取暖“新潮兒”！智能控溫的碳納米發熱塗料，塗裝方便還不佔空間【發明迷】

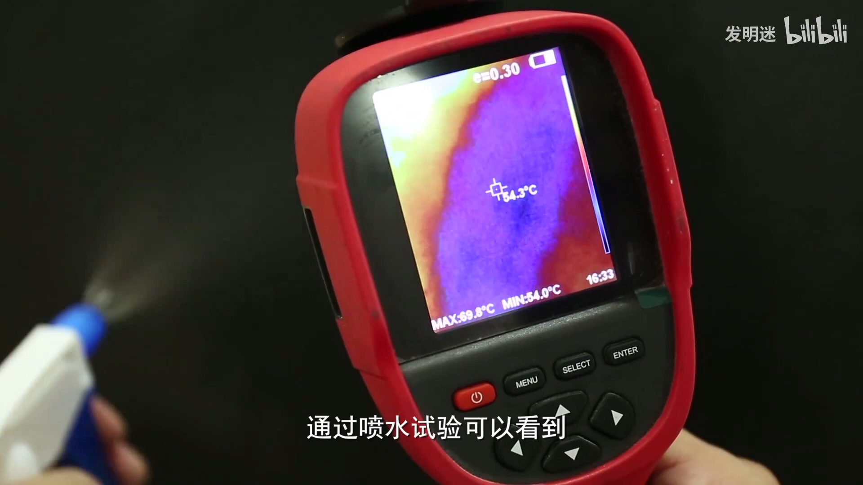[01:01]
On screen: spot 54.3°C, min 54.0°C
可以看到发热涂料不受任何损坏继续升温
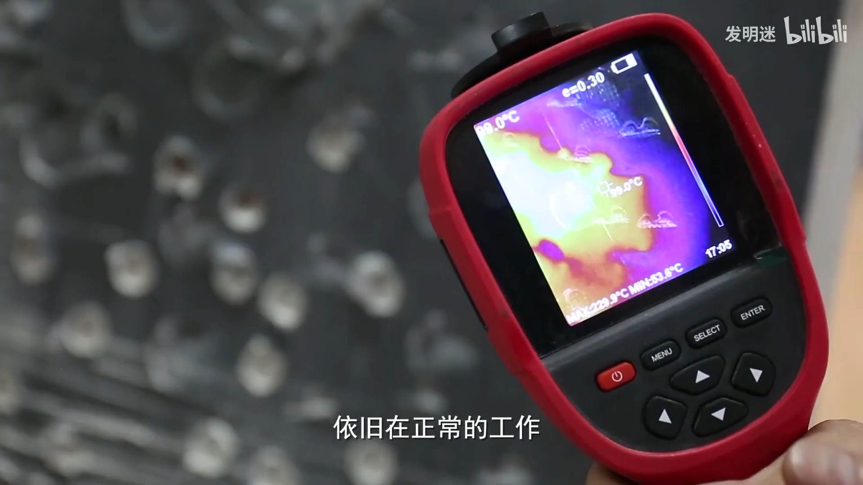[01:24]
在正常的工作一百一十五度
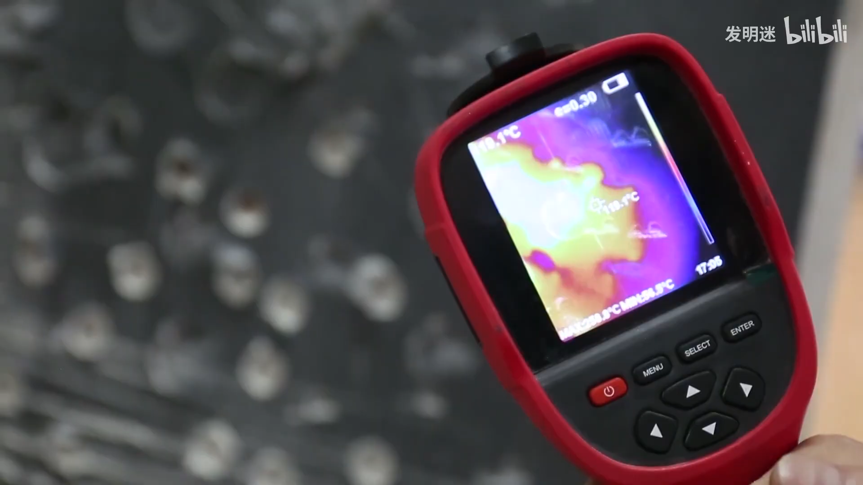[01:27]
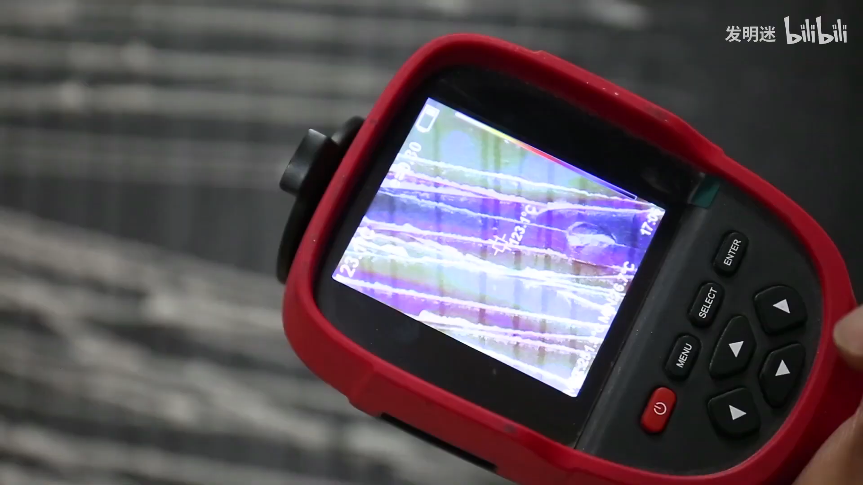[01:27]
一百二十度发热涂料质量相当稳定
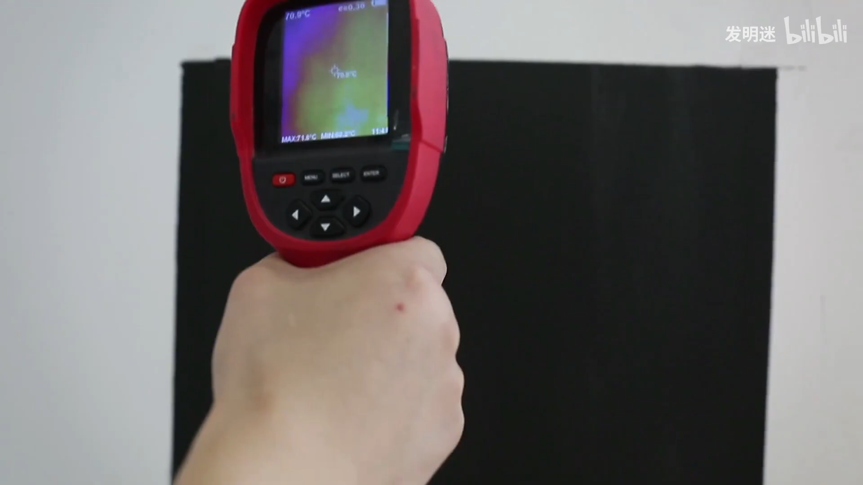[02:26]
表面发热非常均匀温度快速上升
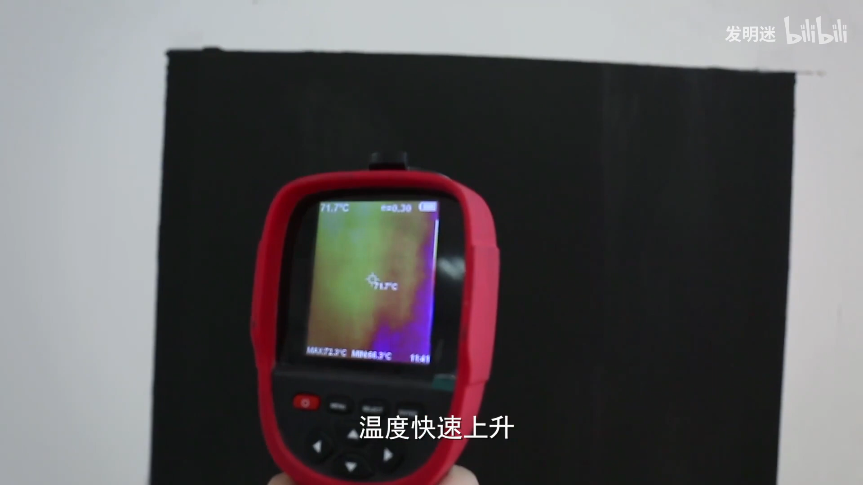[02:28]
On screen: spot 71.7°C
我们这个碳纳米涂料是一种水性材料使用的
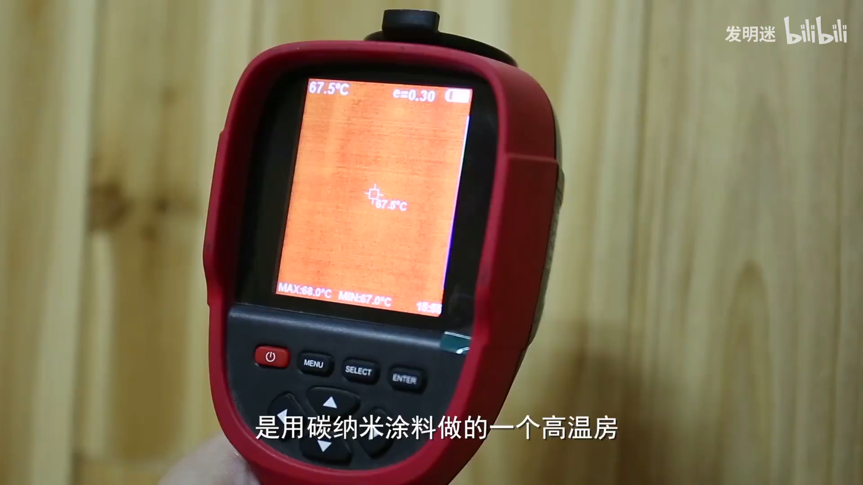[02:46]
On screen: spot 67.5°C
现在是用我们碳纳米涂料做的一个高温房现在温度是67度强体温
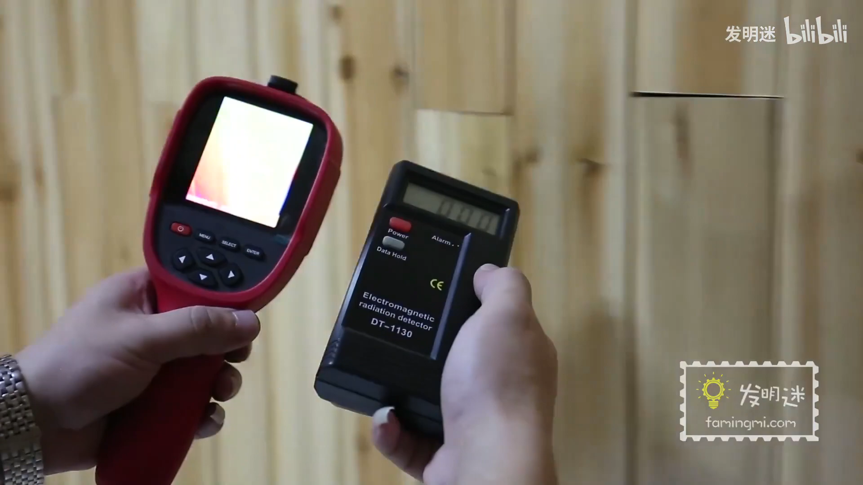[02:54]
通过刚才的测试了里面没有任何电磁辐射说明这个碳纳米涂料非常安全